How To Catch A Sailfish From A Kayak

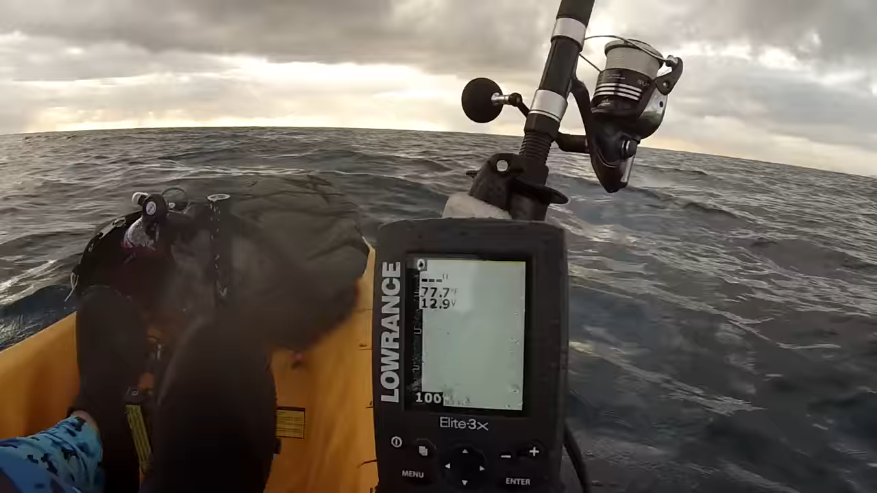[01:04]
I say probably because this little electronic gadget you see right here, it's not working. So I dropped the jig a couple times, and